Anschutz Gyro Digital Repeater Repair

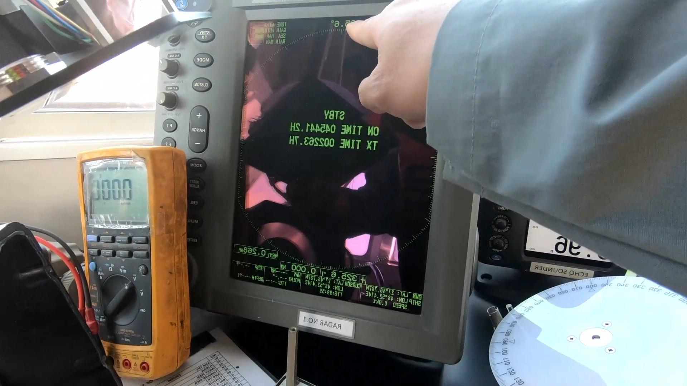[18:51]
Hearing here is 3 to 5.6, and we will see if this is 3 to 5.6.
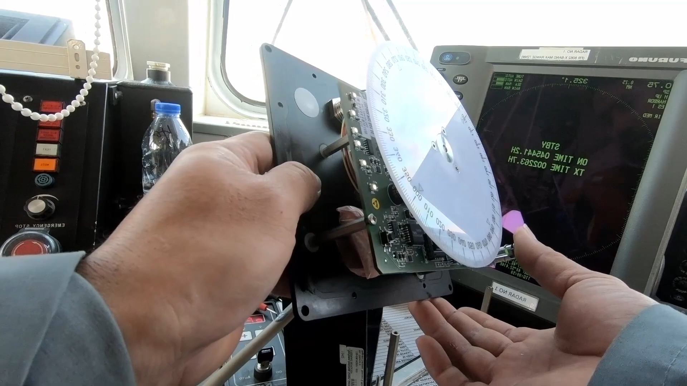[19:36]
Okay, fully dim. Then again, touch again.
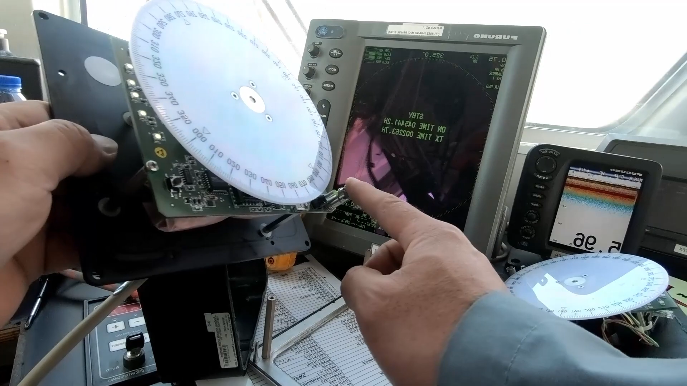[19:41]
Alright, okay. So this is good.
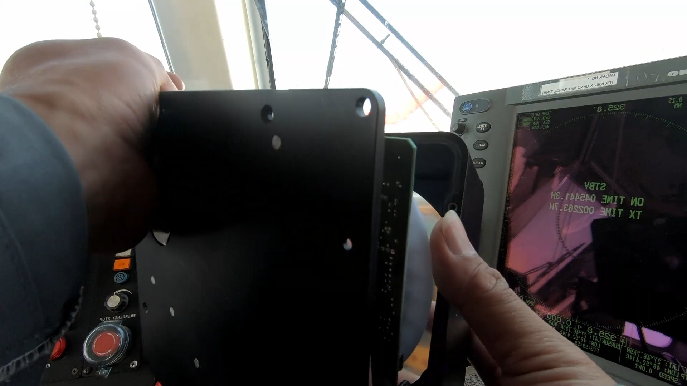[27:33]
settings will to do it quickly.
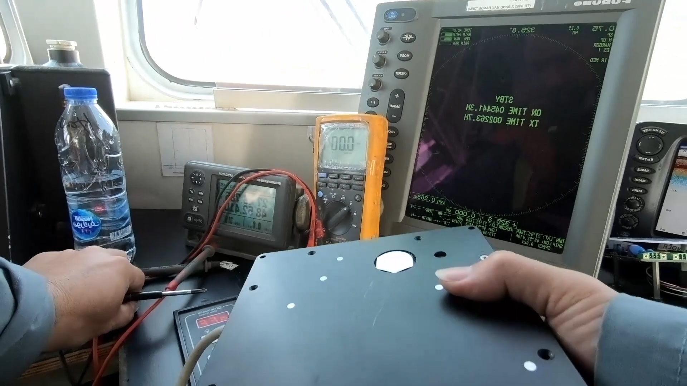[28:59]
Initially put two screw to determine if the heading is correct or not.
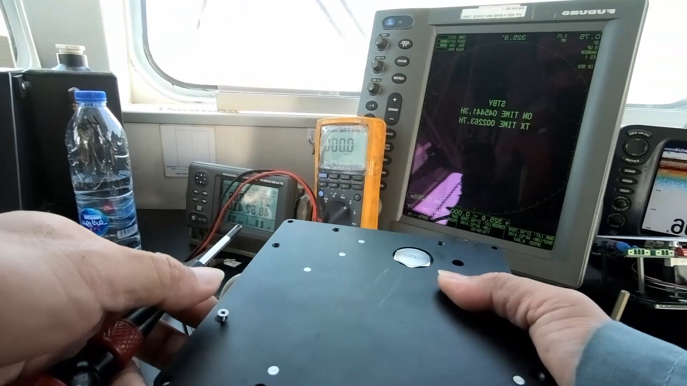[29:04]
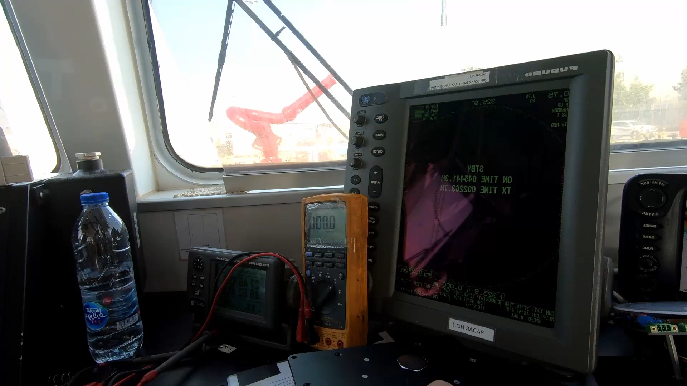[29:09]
Otherwise you need to realign again.
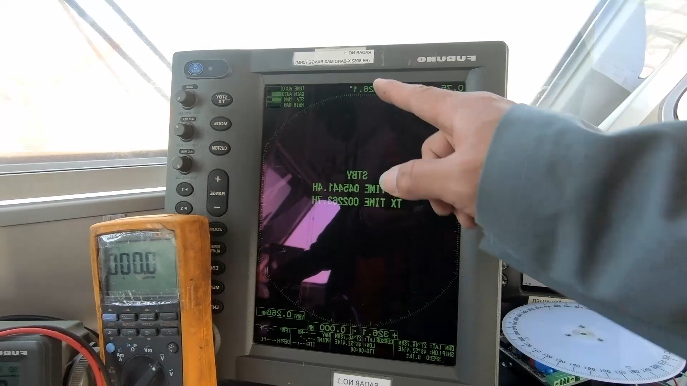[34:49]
3 to 5. 3 to 6.